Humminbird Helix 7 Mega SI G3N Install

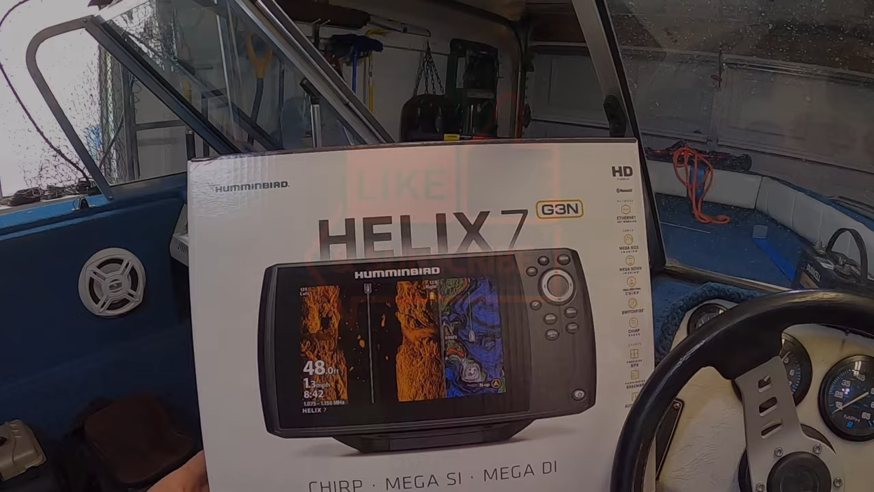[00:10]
just picked up this Helix 7. Shields was having a sale. This is the Gen 3N, which has the networking, so you can do multiple units and use the iPilot link. They had it for sale for $5.99, so I just picked that up, and we're gonna replace this old Garmin Striker with a new Humminbird.